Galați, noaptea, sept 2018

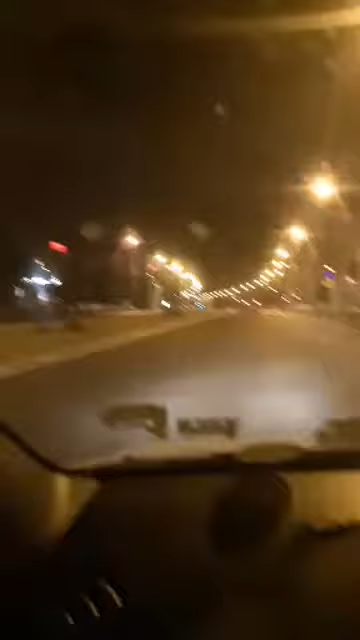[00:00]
Ce pot remarca în oraș la două și jumătatea noaptea este că tocmai scoarul ăsta dintre cele două sensuri de mers este bine curățat, a fost chelit de panouri publicitare, înseamnă că ori eu nu ți-ar un proiect, ori că urmează, nu știu.
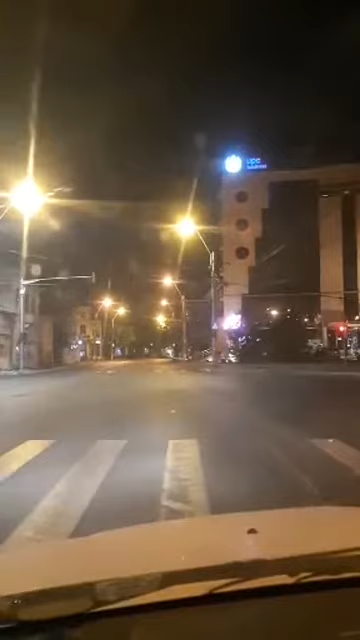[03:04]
Cert este că e numită clădirea Durbacă, da? E așa căpătat-o dauna formele și și-a păstrat fonduri. E interesant că orașul este, practic, în pragul toamnei, în ciuda faptului că astăzi a fost o căldură sfârșitoare ca de vară. Deja este verde, nu, nu, nu, nu, încă nu e verde, nu trec. Este bine, mersi, e, acum încep să spălbuie și să se stingă luminile.
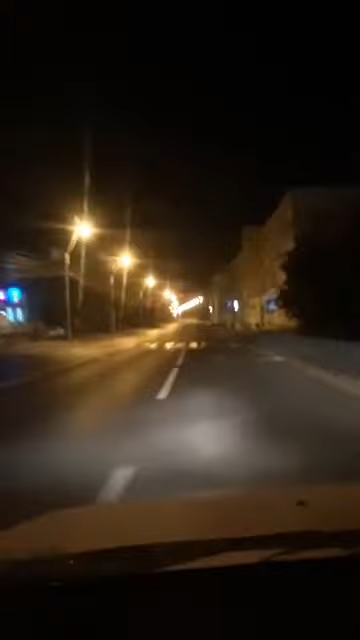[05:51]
Drumul spre portul Docuri. Aici este zona cu ansamblul clădirilor de la APDM, AFDJ și Palavul Navigației. Pe stânga se află Icepronavul sau ce-a fost, nu, ce-a fost Icepronavul și ce-a mai rămas e un ansamblu de firme. În zona asta este ancorată și Nava Tudor Vladimirescu.